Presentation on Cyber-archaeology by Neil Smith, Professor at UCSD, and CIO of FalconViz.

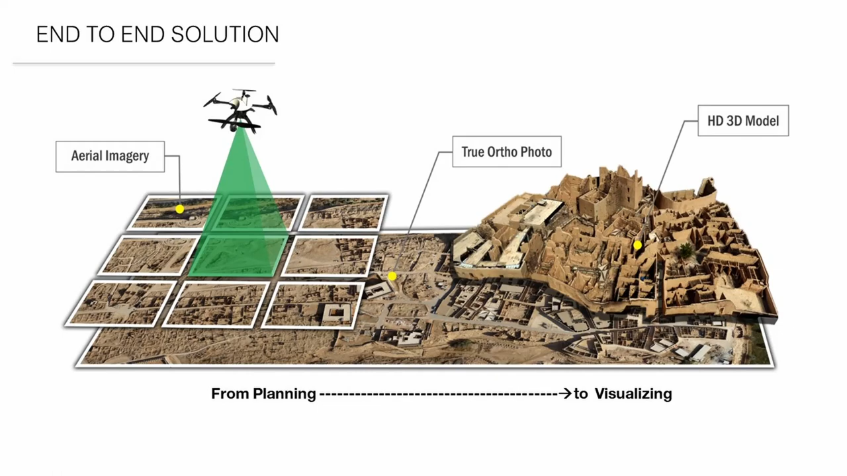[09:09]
We need to provide that final solution of visualization.
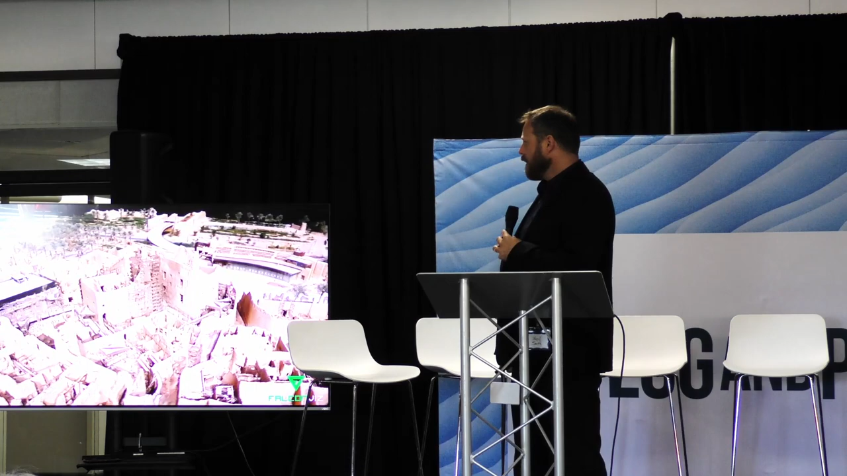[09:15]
So we would create these amazing models like you can see here. And this is not an aerial drone video.
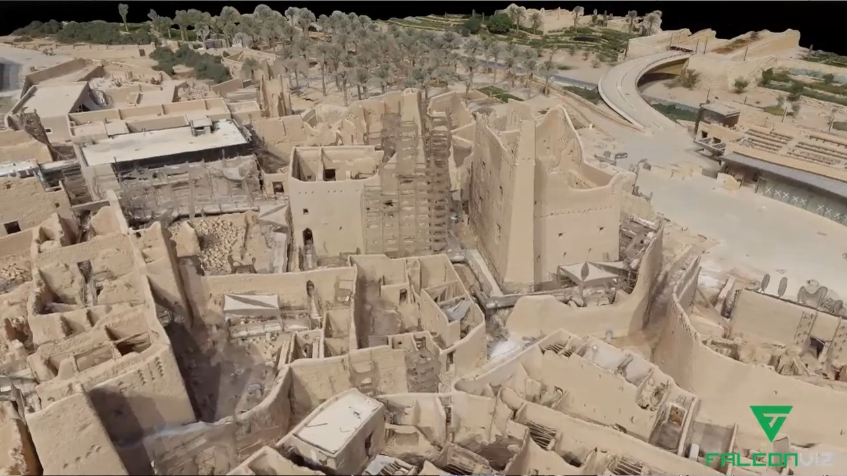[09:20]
This is actually a full reconstruction.